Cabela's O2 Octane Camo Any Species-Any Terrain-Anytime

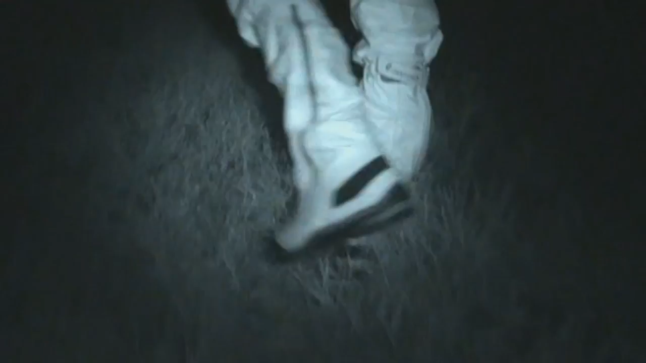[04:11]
And I love this feature because when I'm walking around in that tall grass to and from the stand out in the field on an upland game bird hunt, you know how it is, the grass is wet before you know it, you're wet from the knees down.